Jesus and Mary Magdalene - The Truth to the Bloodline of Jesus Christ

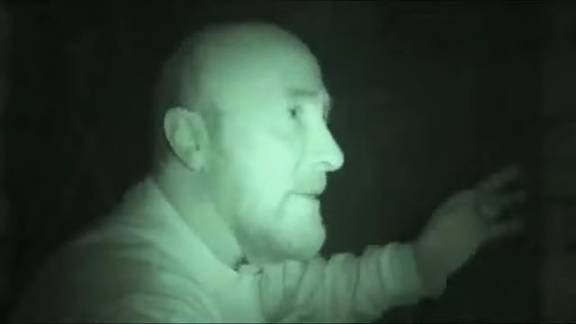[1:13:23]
you know, these places aren't supposed to exist as such, but let's have another try,
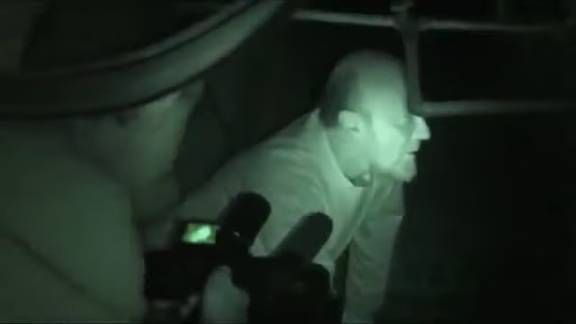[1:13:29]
it looks similar to where I've just been, but I mean, maybe there's no dead end at the bottom, let's go and find out I guess.
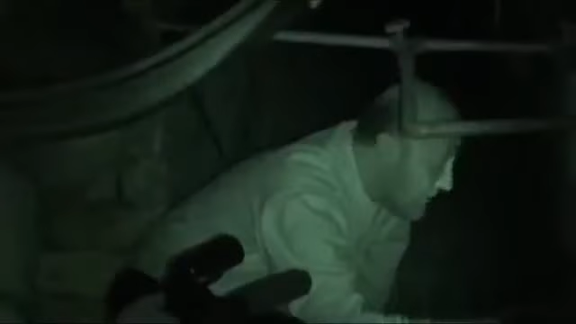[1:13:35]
It's quite a lot, it looks really quite a lot. I'm actually thinking here, look, a bit of limbo dancing required.
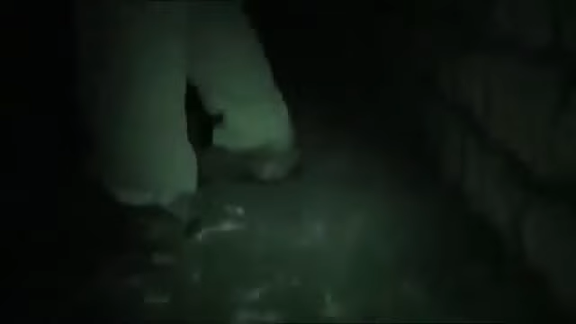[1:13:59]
Right guys, let me get up first, bang the head, let's get up first.
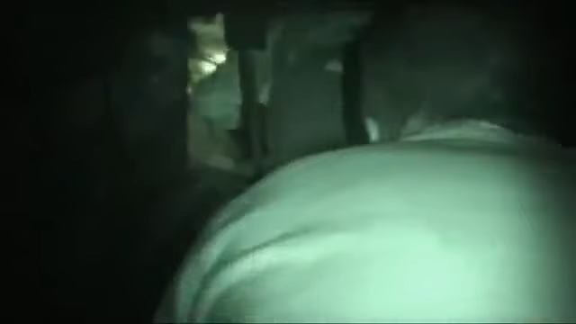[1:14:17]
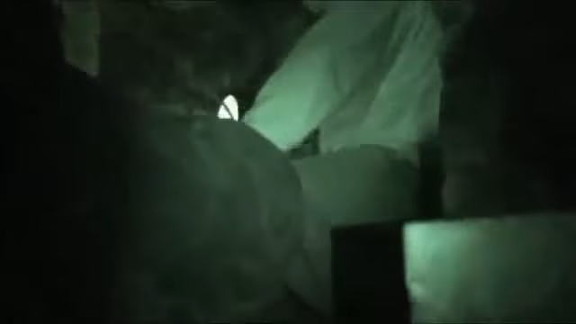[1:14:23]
That's a tight one. It certainly is. Are you kidding me?